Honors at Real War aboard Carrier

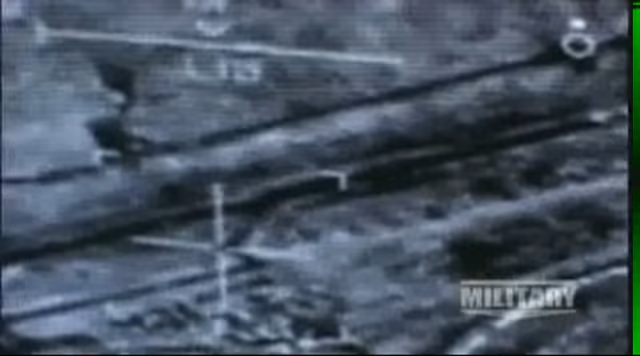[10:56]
where we shoot this digital image and feed it back to the intelligence specialist on board Stennis.
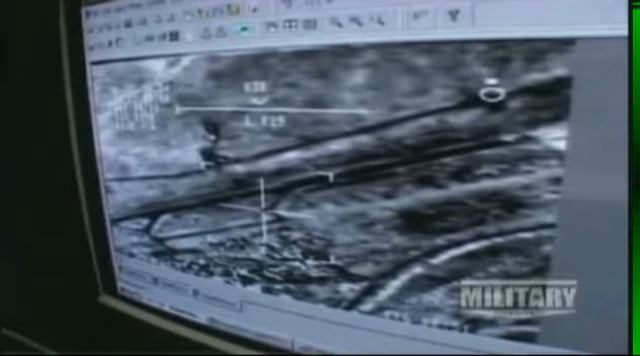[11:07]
You can see the buildings. You can see heat sources.